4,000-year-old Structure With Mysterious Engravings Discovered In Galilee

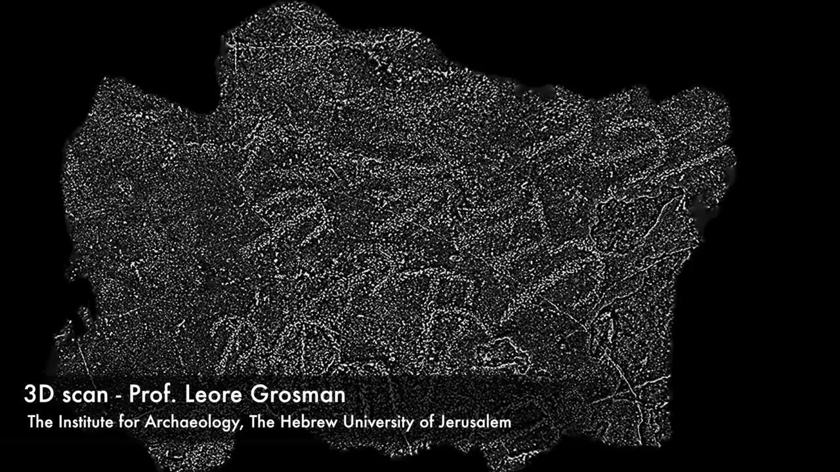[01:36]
We have, all of them are more or less the same, we have this central line that comes into an arch,